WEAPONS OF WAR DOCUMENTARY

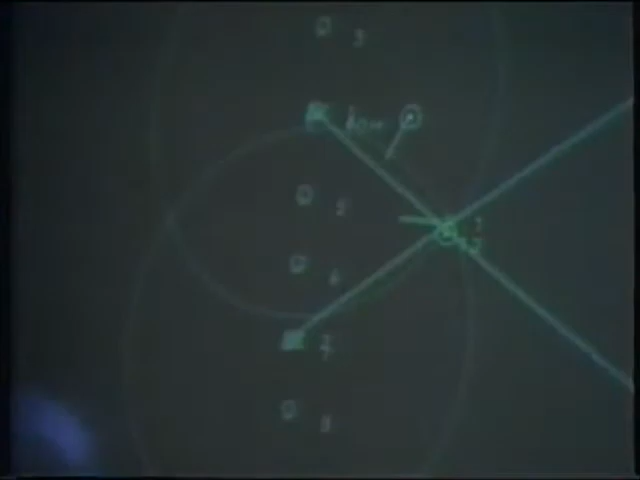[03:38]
Sonovoys are expendable devices dropped into the ocean from Navy aircraft.
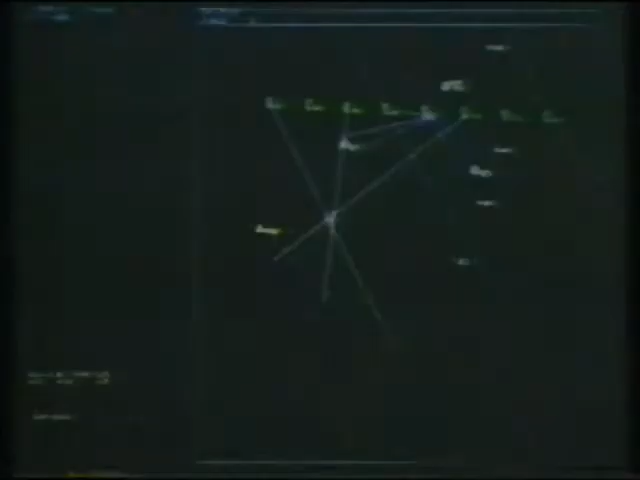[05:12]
Update 4 features color displays to present information more clearly, enhanced sound systems to help him hear contacts better,
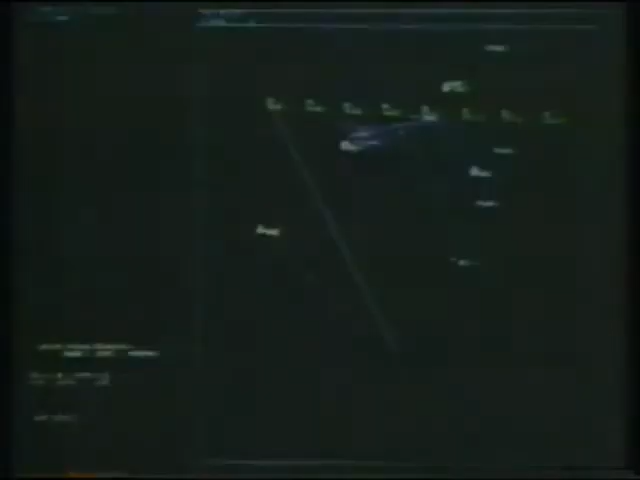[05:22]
and decision aids to more efficiently manage the information and increase the probability of identifying an enemy sub.
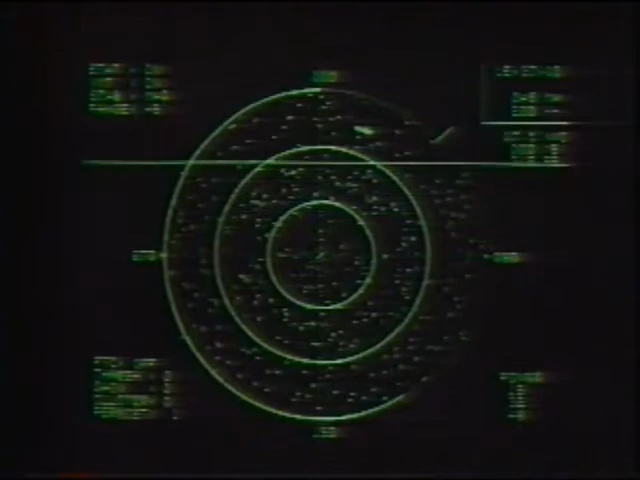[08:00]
And has the capability to display it, either singly or in combination,
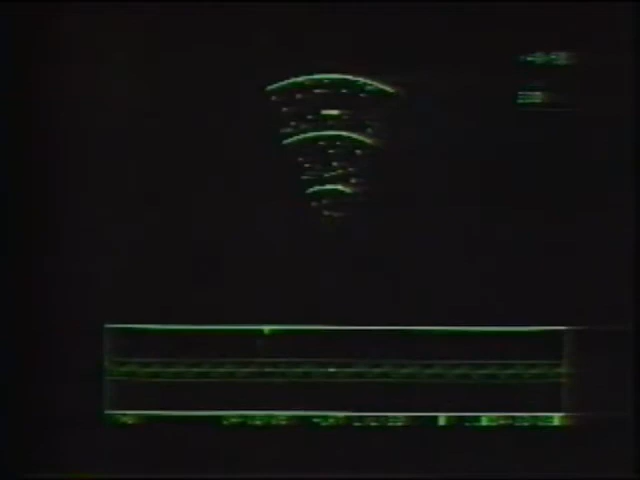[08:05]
on one easy-to-read screen that can also display the tactical situation.
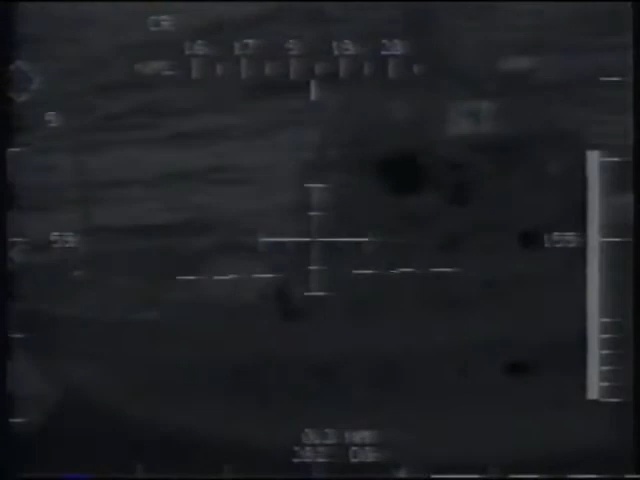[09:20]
Add FLIR, and the helo's anti-surface capability grows dramatically, providing standoff identification as well as an improved ability to fly and fight in night and foul weather operations.
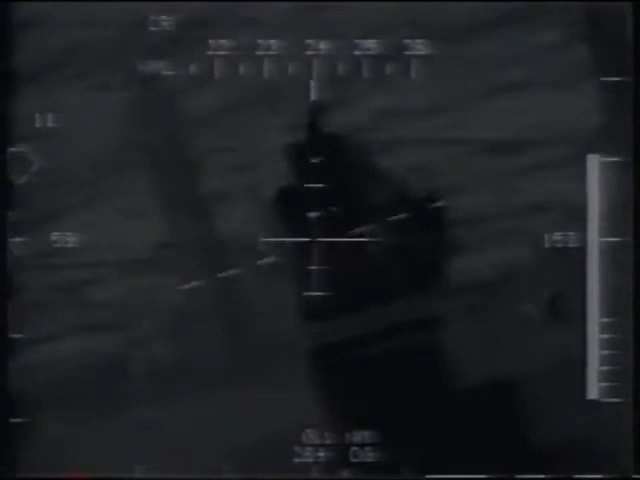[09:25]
In anti-surface warfare, the SH-2G can cover a 40% larger search area.
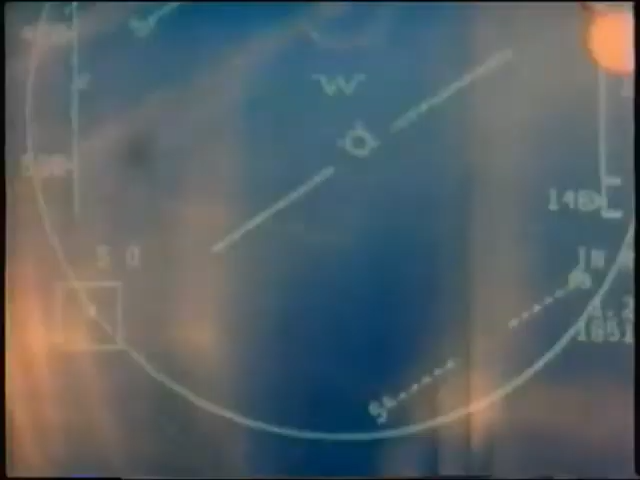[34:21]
to search for targets well beyond the visual range and to sort targets that are moving in close formation.
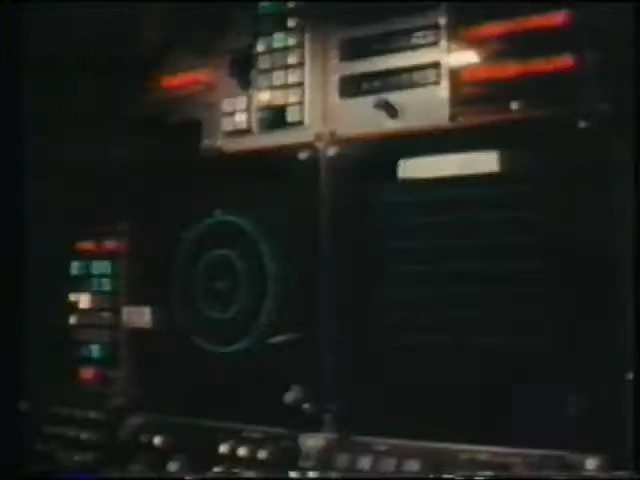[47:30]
Widely regarded as the most sophisticated airborne electronic countermeasure system ever developed, the ALQ-161 detects,